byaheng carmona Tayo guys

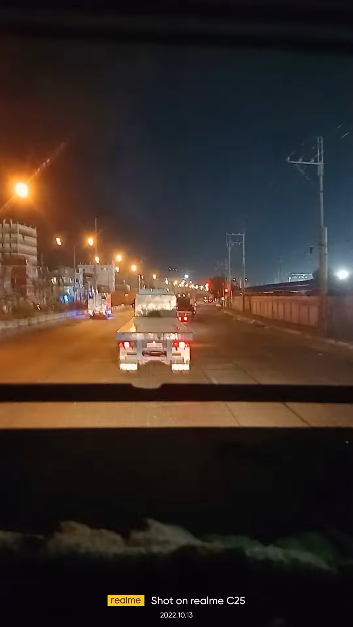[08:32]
Pila sa MIP guys, grabe talaga yung Pilipinas pagdating sa mga truckers, kapahirapan pa nila. Oh, grabe haba simula sa Moriones guys hanggang MIP na yan guys. Mga chassis lang yan, mga chassis, hindi pa kasama loaded dyan.
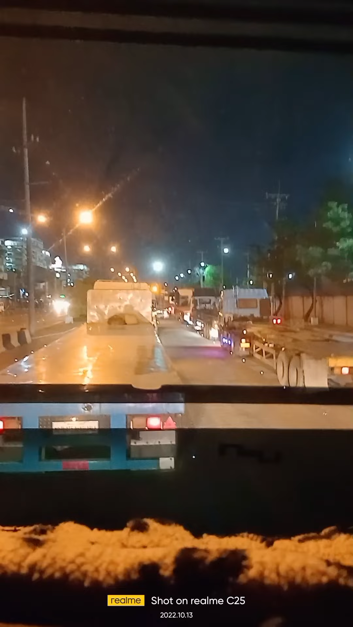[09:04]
Ganyan ang paghihirap sa mga trucking guys. Tapos yung LG dito sa Manila, nanguhuli, may batas na nga sa DILG na huwag kumpitasahin ng lisensya, kinukuha pa rin nila eh. Hindi pa rin sumusunod tong Manila na to eh. Tama yung sinabi ni Colonel Bosita, Manila ang matigas ang ulo.
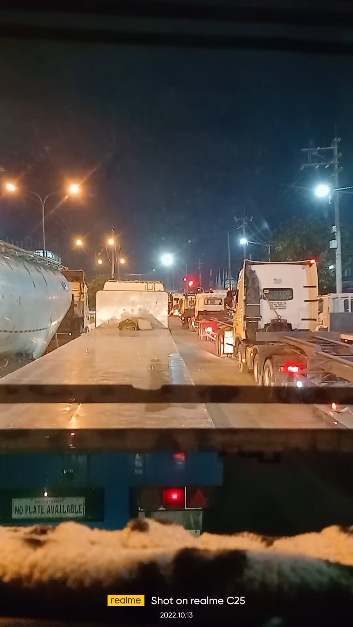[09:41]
Hindi pa rin sumusunod sila guys. Tiyan mo guys, ang haba ng pila guys. Hanggang maaga na yun sila. Abutan ng liwanag. Tapos gagatasan ka pa sa mga traffic pusher. Pag nabutan ka ng traffic pusher dyan, gagatasan ka. Maniwala ka sa akin 100%.